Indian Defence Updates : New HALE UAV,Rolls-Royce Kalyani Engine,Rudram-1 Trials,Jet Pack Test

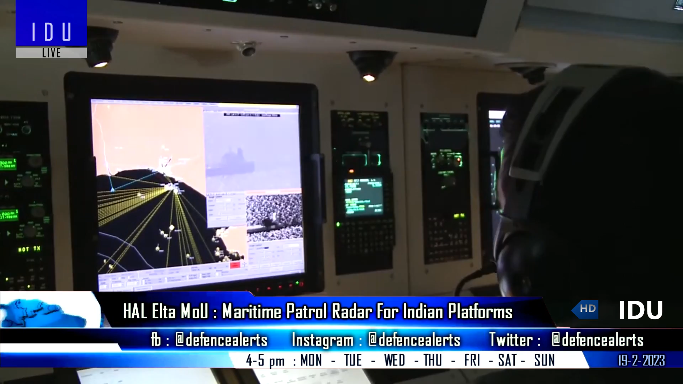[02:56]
and it can even detect small targets in adverse sea conditions, as well as automatic tracking of all detected targets.